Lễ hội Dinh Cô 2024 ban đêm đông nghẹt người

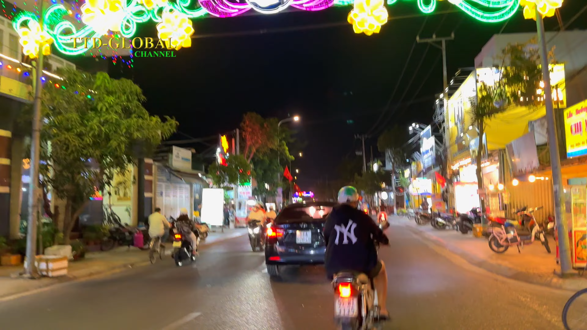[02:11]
đường được trang trí đèn rất là đẹp ha. Hàng quán bán liên tục luôn, phục vụ tất cả các du khách đổ về khu Vingro